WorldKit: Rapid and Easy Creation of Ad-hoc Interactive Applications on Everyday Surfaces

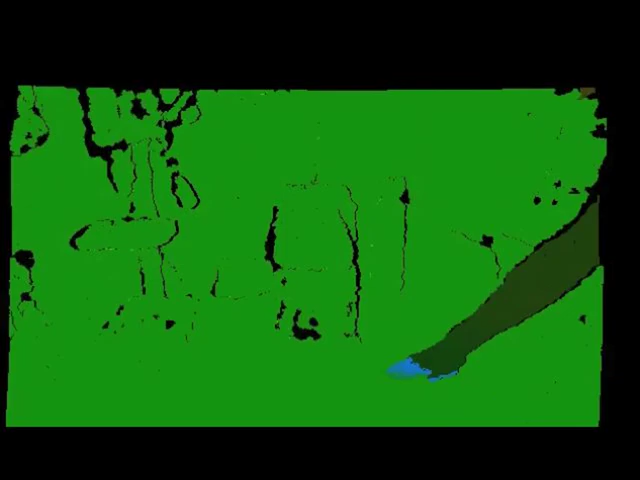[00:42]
Using depth data, the geometry and 3D orientation of painted elements is detected.